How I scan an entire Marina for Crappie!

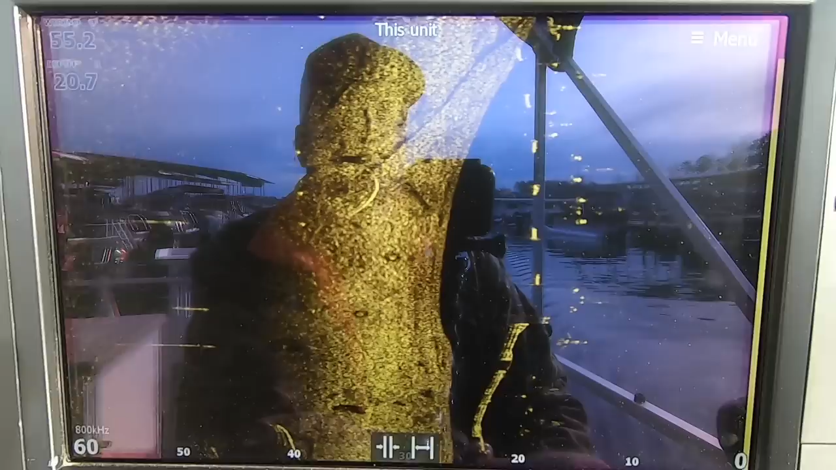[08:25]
that have absolutely nothing up underneath it
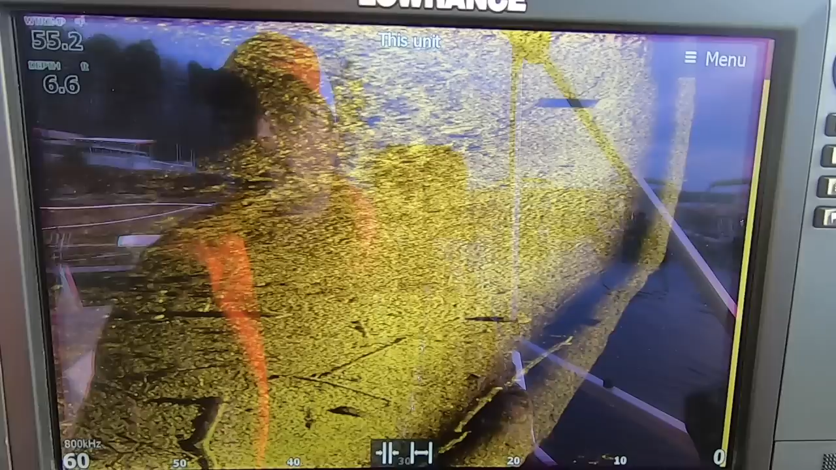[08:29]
I'm six feet of water and I'm going to get deep real quick so I'm coming right up beside another set of open slip docks
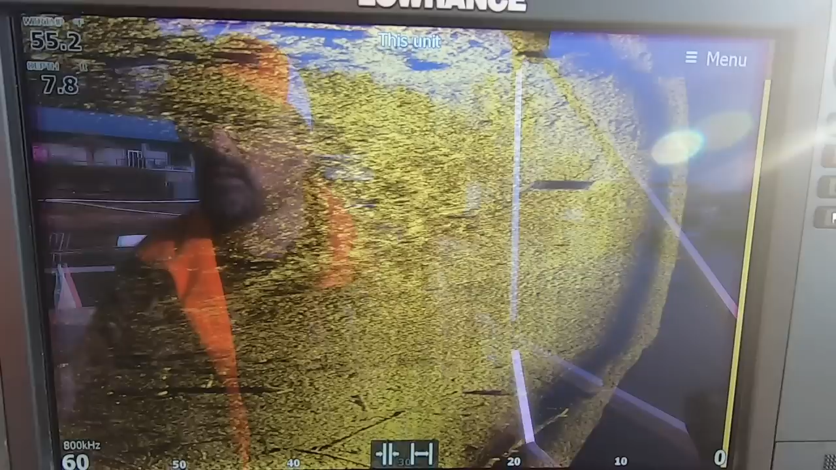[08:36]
all these are pontoon boats that you're going to see coming up so you'll see motor pontoon pontoon
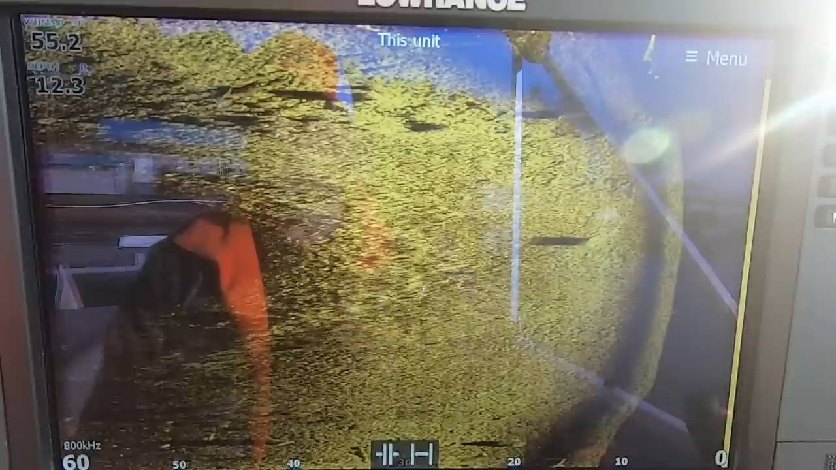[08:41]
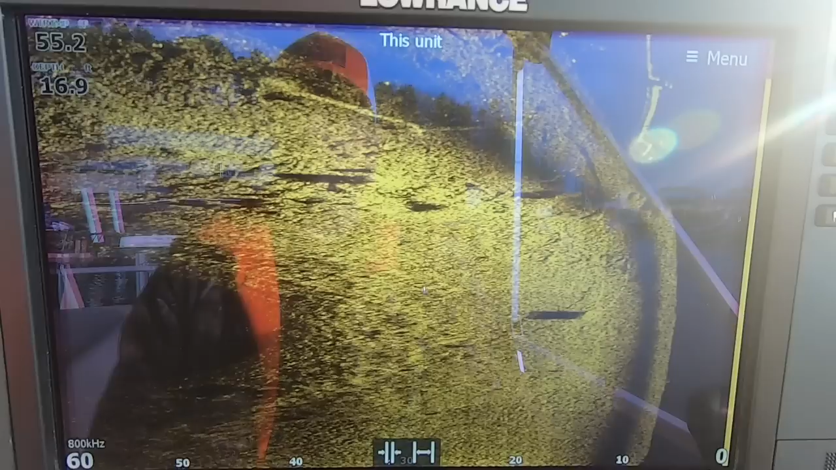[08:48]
as I start scanning up around through here so we're going to start getting deeper there's the cross members
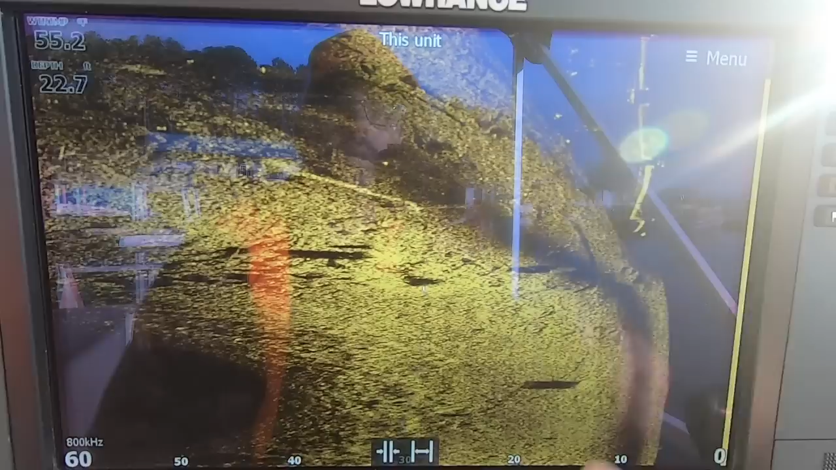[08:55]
those pontoon motor they're back in the dock these are deep slip docks those pontoon boats this one's coming a
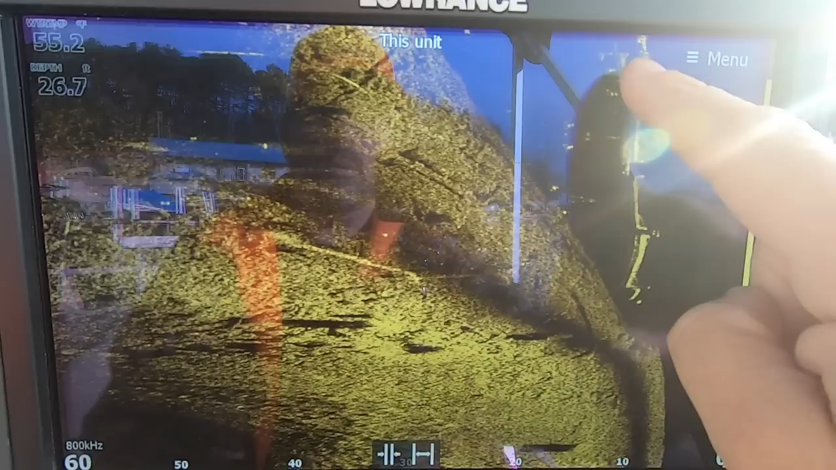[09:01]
little closer to the cross member bar and again this is like two and a half inch or three inch square
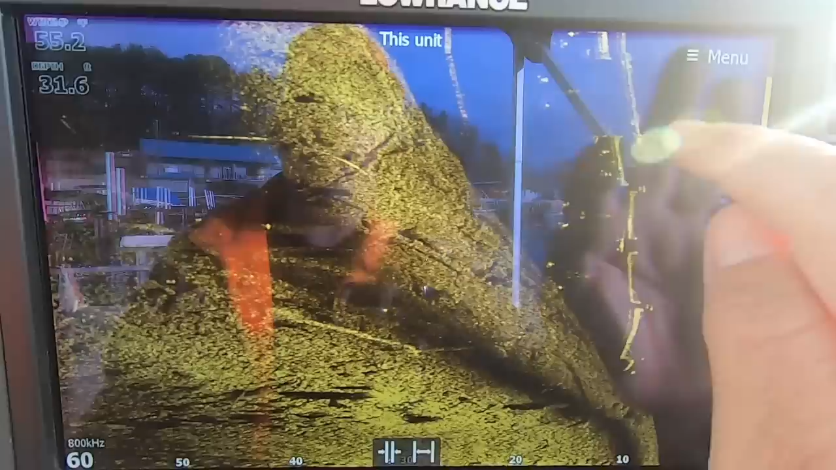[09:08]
tubing that's welded in a big u-shape underwater that holds all these dock fingers
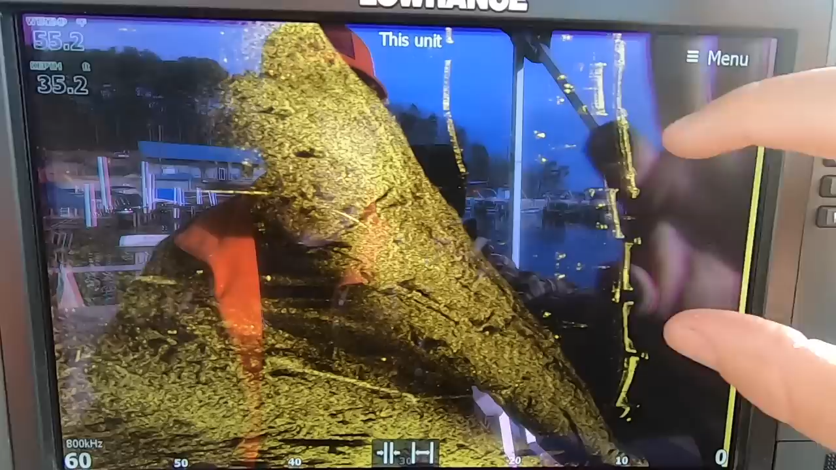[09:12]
On screen: water 55.2°F
together and that's the pontoon boat sitting in the slip and the fingers
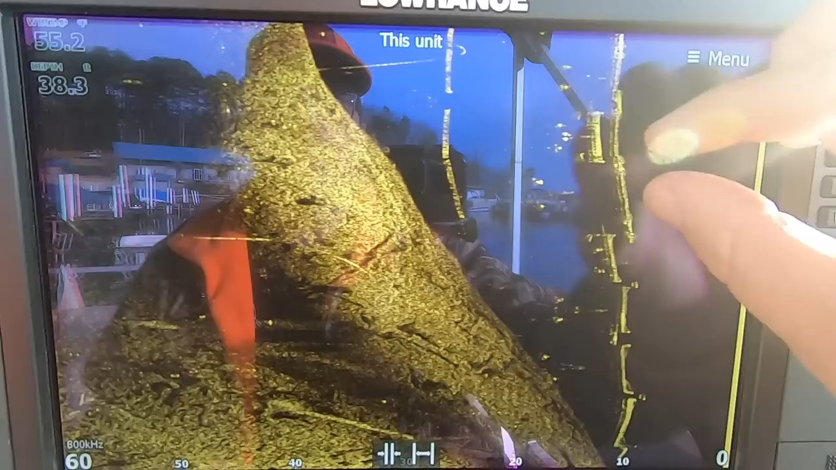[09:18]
are in between each of these pontoon boats
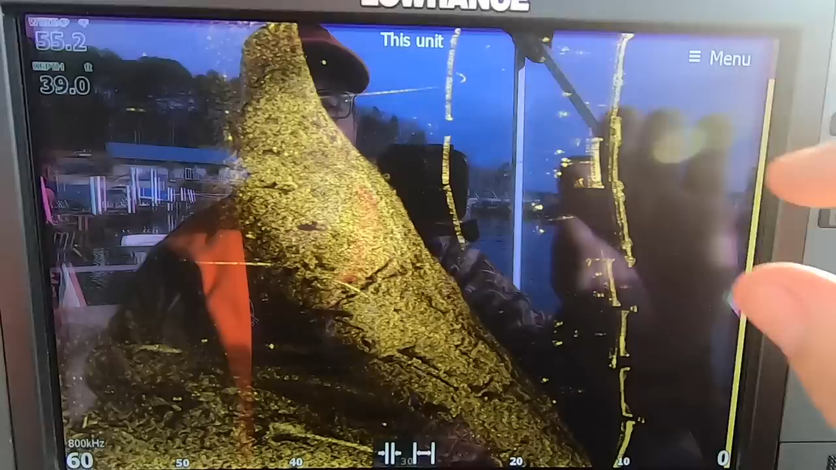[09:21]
little small four foot fingers another pontoon boat another pontoon boat I'm seeing pontoon boats I'm seeing the fingers
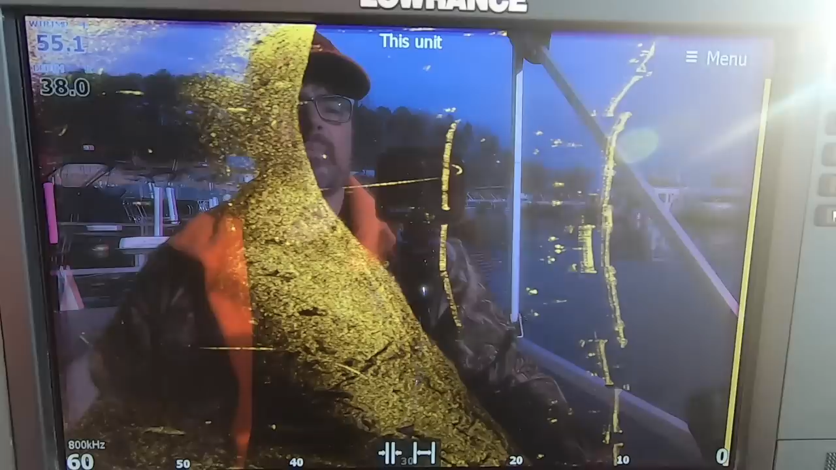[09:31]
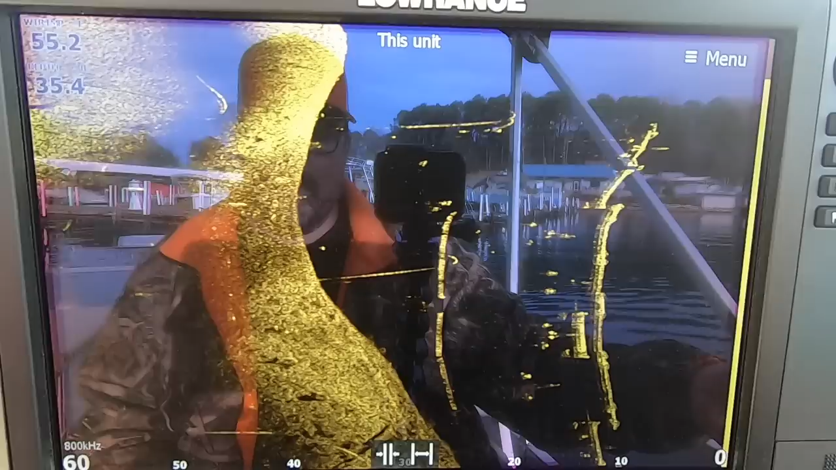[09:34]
what I'm not seeing is fish all right we'll head over and we're going to scan another one and this is how I do it though
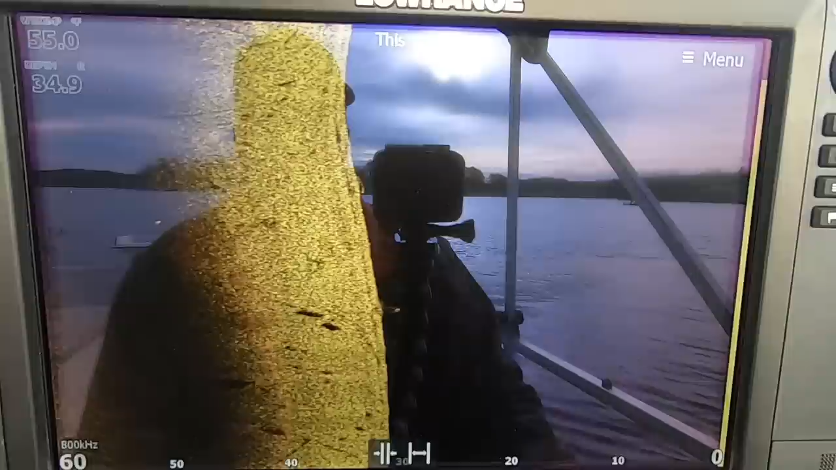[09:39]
okay because I'm coming up on another set of docks where I'm in 30 feet of water 34 feet of water right now cover docks
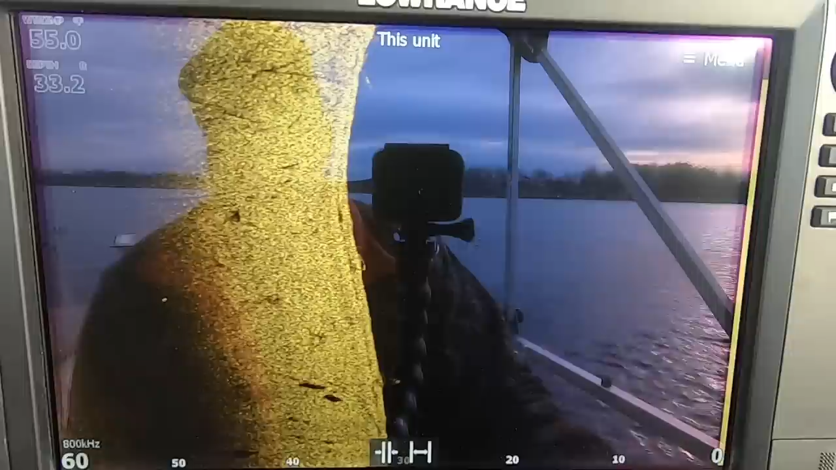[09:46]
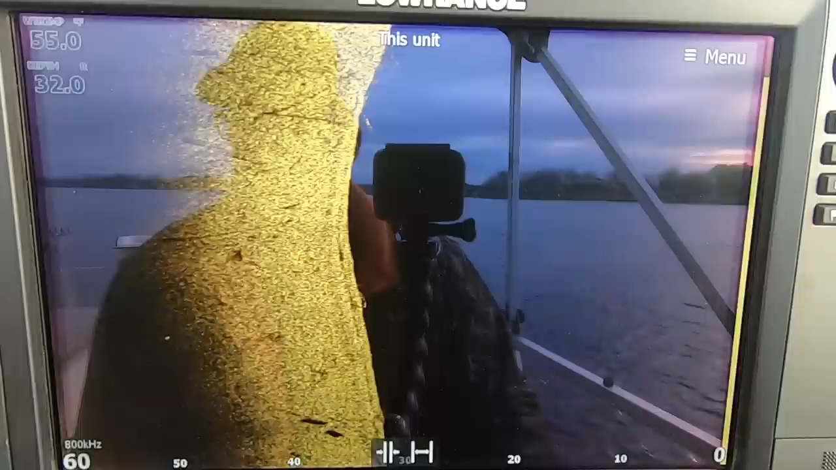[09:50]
starting at the very end there I'm passing them on my left hand side they're they're over here
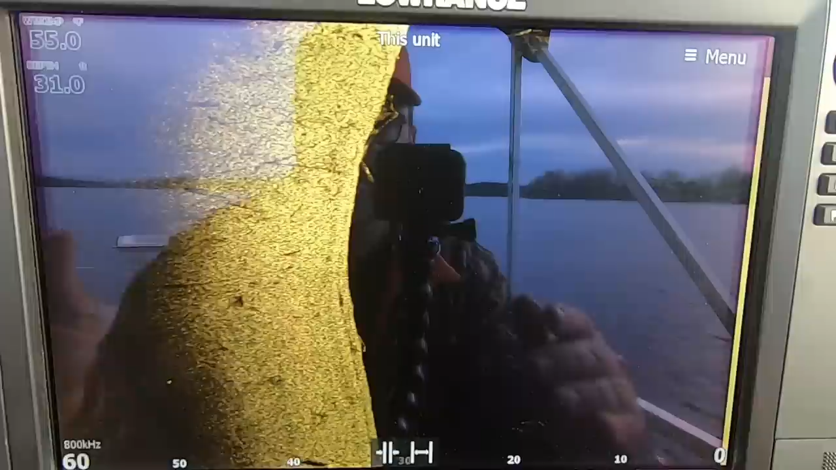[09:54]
and doing the same thing I did with all those other dots just looking trying to stay as close as I can
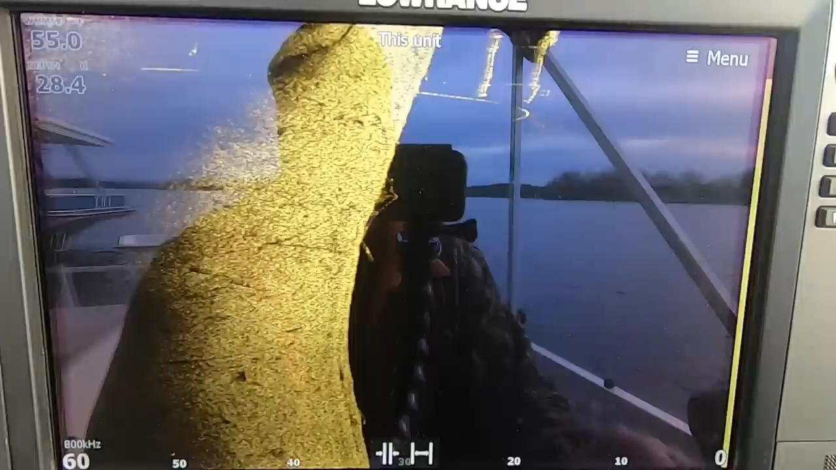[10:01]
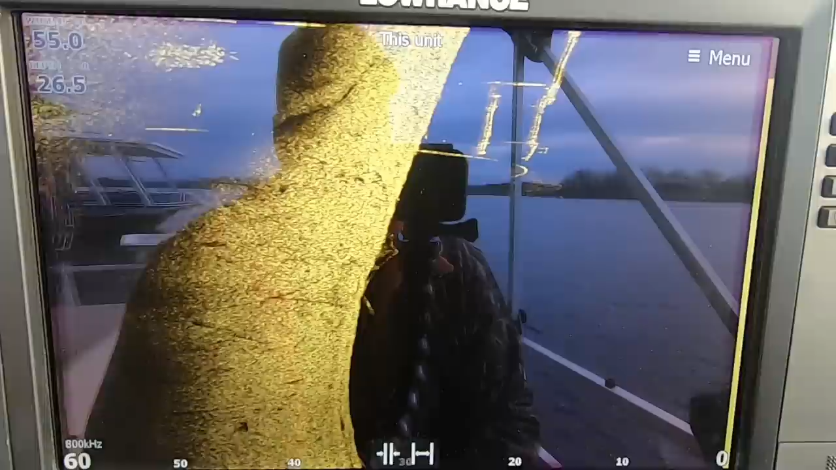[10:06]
I do have the wind blowing this way so I'm off a little further that's what I'm looking for now that happens to be if I touch that that's a school and that's that's going to be a school of crappy I can see how big those dots are